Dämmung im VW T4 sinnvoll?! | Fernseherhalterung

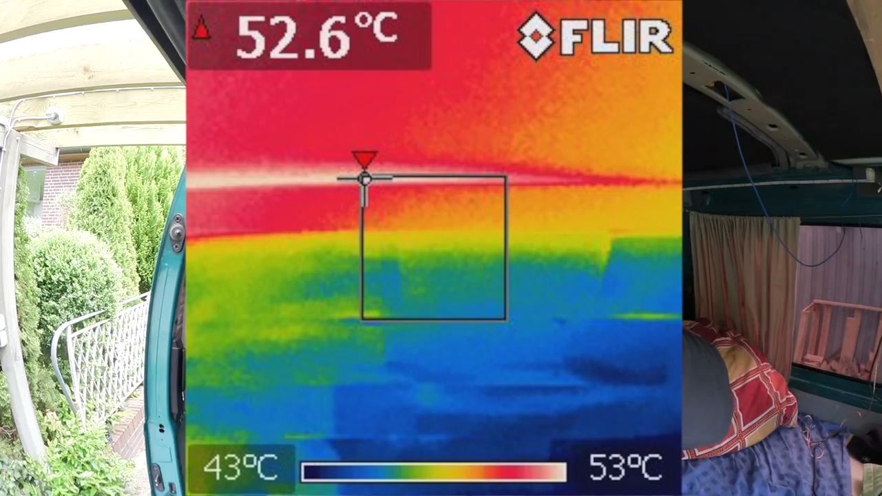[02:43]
On screen: max 52.6°C, scale top 53°C, scale bottom 43°C
Man sieht jetzt, dass ich hier eine Wärmebildkamera hatte und zwar die habe ich in der Uni ausgeliehen, habe mal ein paar Bilder gemacht und zwar von der Deckenseite, die gedämmt war und die nicht gedämmt war.
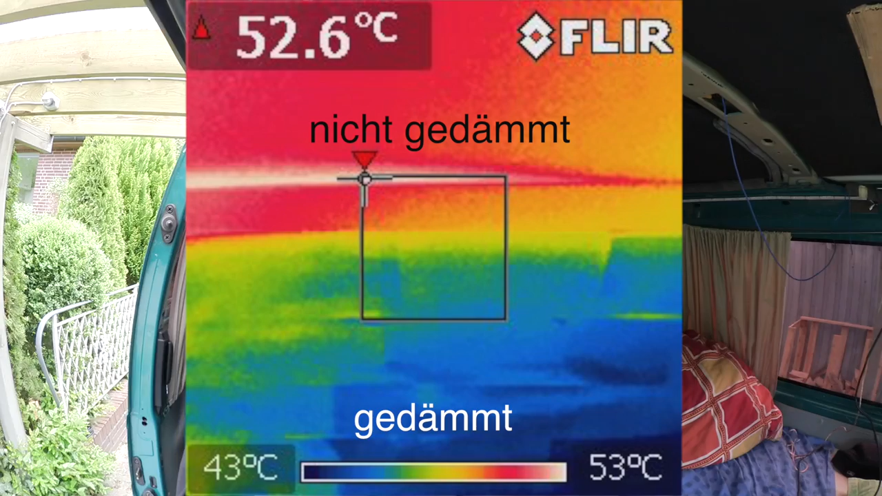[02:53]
On screen: spot 52.6°C, scale top 53°C, scale bottom 43°C
Und man kann ganz klar erkennen, dass eben die gedämmte Seite blau ist und die andere rot ist. Mein Bus stand wirklich in der prallen Sonne auf dem Uniparkplatz, das heißt, wir haben ungefähr einen Temperaturunterschied von 10 Grad.